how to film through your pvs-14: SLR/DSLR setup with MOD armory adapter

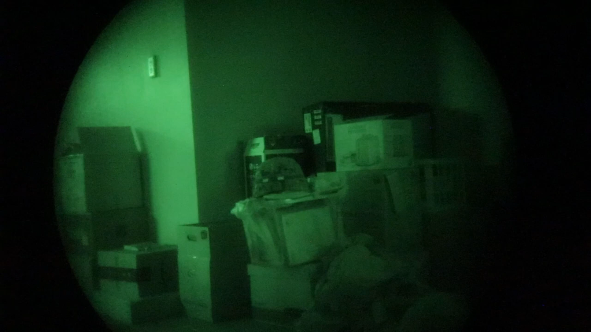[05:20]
It's not exactly dark. There's a little light. But this is kind of what you'll see out of a 40 millimeter lens. I have, it's really blurry. This is, just believe me, it's in my at PLC. I'll show you the visible laser first. There we go. Here's the infrared laser. So I don't see anything with my eyes, but through the camera I see stuff.
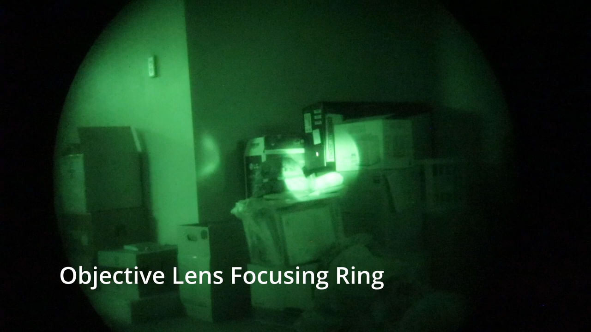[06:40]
But after that, you'll get a pretty crisp image. So you'll want a tripod. This is not really a good kind of run and gun sort of setup. Because you're going to have to constantly be playing with the focus, just as you do with most of your night vision. So this is better set up for just having still shots sort of like this. So anyway, thanks for watching. If you have any questions on how to set it up or what equipment you want to buy based on what you have, please leave a comment and I can help you out.